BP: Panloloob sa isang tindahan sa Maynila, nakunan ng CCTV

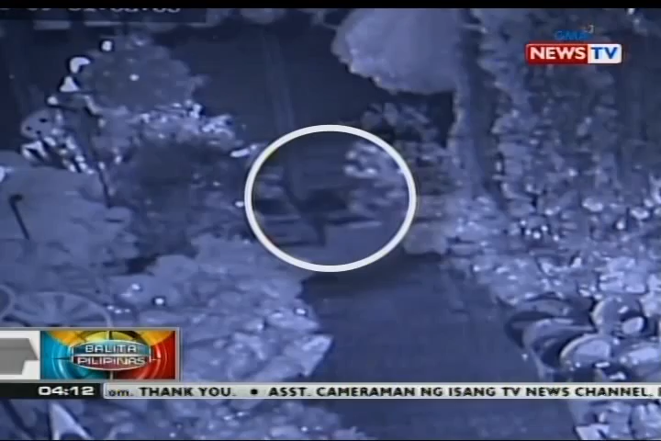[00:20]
Nasa bibig nito ang isang flashlight habang hawak ang isang ice pick.